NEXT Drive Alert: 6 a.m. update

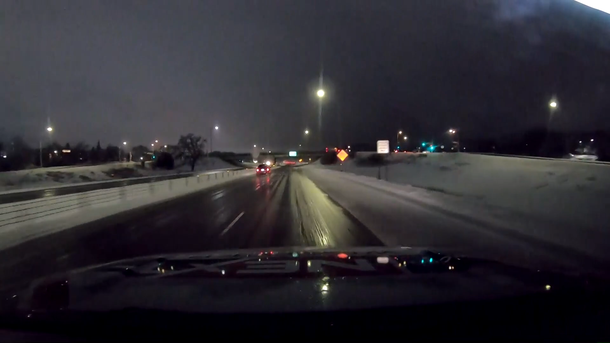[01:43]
So something to look out for this morning. We've seen a number of spin-outs this morning, as well as a rollover crash that Pauline has been tracking. But things are a little slick out here. Earlier, it's kind of transitioning. We were definitely dealing with a bit of a drizzle earlier. And it's hard to tell. I think that's kind of stopped here a bit.